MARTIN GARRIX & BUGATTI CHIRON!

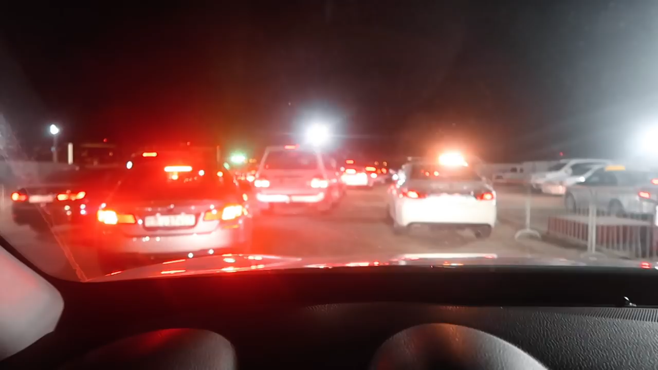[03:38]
This brings back memories of 2 years ago, the car park traffic. Often, you can find nice cars here.
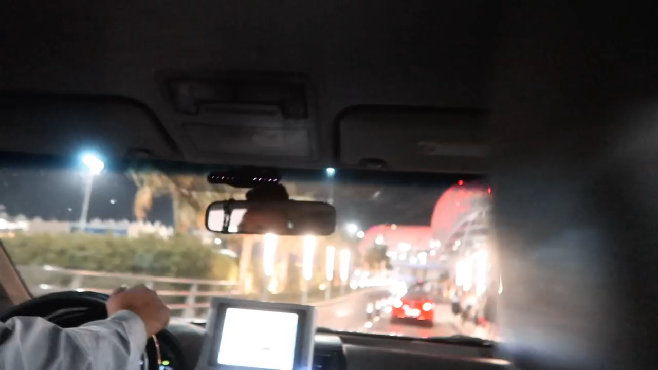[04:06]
That's the famous hotel you see on TV.